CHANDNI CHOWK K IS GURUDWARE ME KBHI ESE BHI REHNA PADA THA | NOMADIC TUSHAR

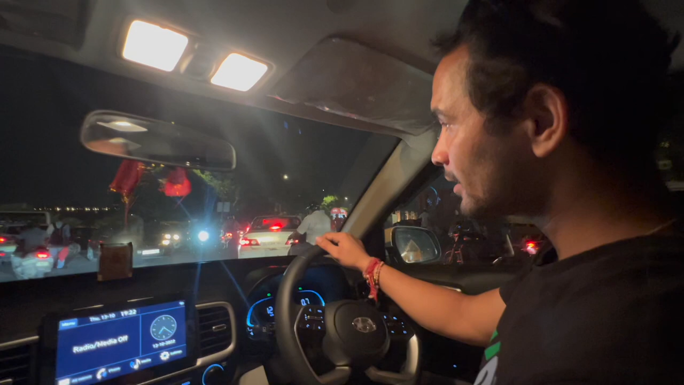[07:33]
भैया चलते हैं आगे को, दिल्ली से बाहर निकलते हैं, एक तो दिल्ली की ट्रैफिक ना भाई बहुत ज़्यादा रहती है।